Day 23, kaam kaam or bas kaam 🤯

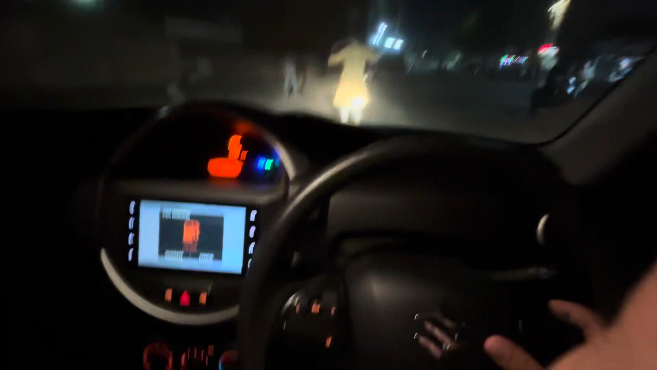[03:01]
पीखा के ऐसे चलते हट भी अटने का नाम नहीं है यह देखो हट जा भाई
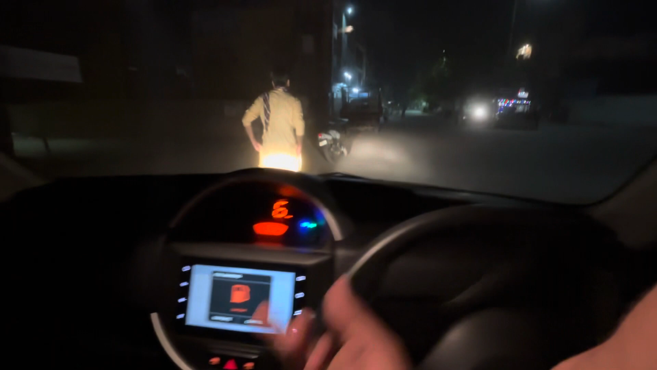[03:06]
यह देखो यह सही है पाटी कर लो बीच में चलो तो चलो अब जा रहा हूं मैं कुछ खा लूँ फिर घर जाके वीडियो